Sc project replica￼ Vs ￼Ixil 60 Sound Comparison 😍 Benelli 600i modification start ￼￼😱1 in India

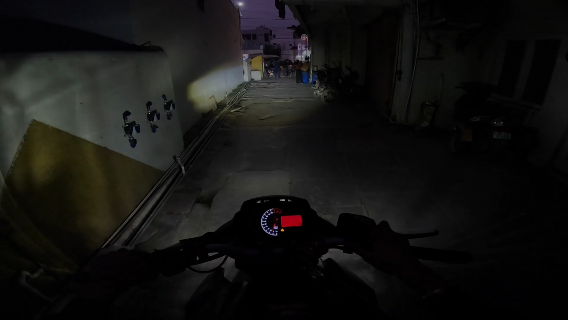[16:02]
ठीक है, वाइट लाइट का बहुत प्यारा थ्रू आ रहा है, देख रहे हो ना। और ये है भाई येलो लाइट का, येलो लाइट का भी अच्छा आ रहा है, लेकिन ये फॉग में यूज़ होता है तो हम यूज़ करेंगे वाइट लाइट।
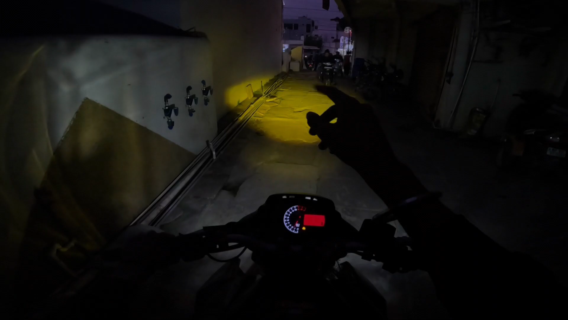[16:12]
ये देखो भाई क्या थ्रो आ रहा है, और ये अपर, वाह यार इनसेन। सो हम निकलते हैं भाई यहाँ से। सो गाइस रिफ्लेक्टर हमारा लगेगा कल, और हमारा आज का शेड्यूल मैं आपको बता देता हूँ,
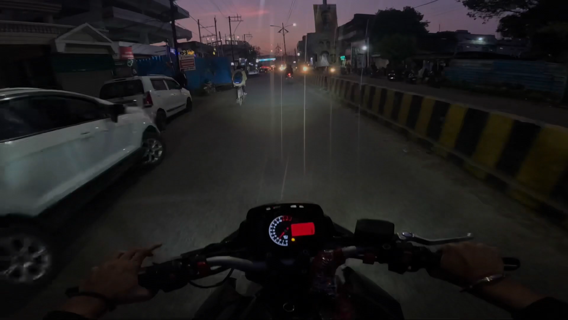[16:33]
पहले हम लोग गए, पूरा रिकैप करा देता हूँ भाई पूरा। सो हम लोग पहले मदल महल गए भाई, एग्जॉस्ट चेंज कराया, एक्सेल का लगवाया, उसके बाद हम यहाँ पे आए। 3 बजे आए थे और 6 बज गए भाई, 3-4 घंटे हो गए हमको। और भाई पूरा हमने काम करा लिया, बाप रे।